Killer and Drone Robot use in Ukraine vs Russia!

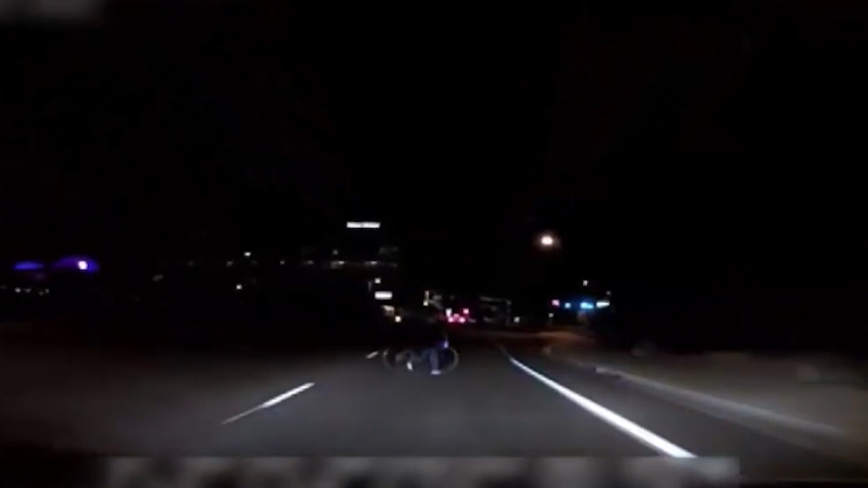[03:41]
In 2018, Elaine Herzberg was riding her bike when an Uber struck her at the speed of 39 miles per hour.
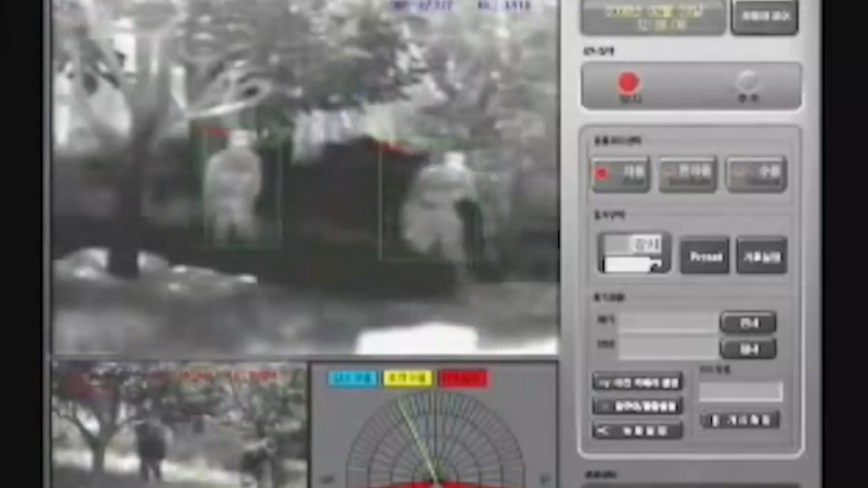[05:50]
thermal cameras, laser rangefinders, voice recognition, and other features.
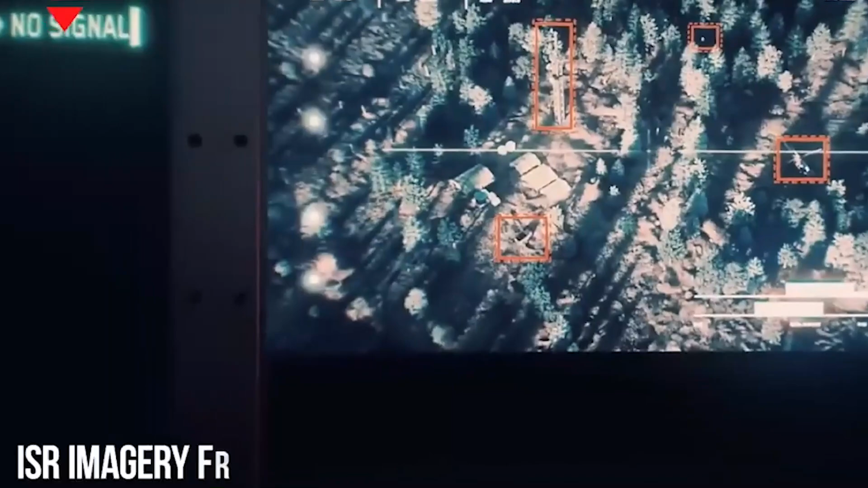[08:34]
the system is capable of real-time recognition and classification of identified items.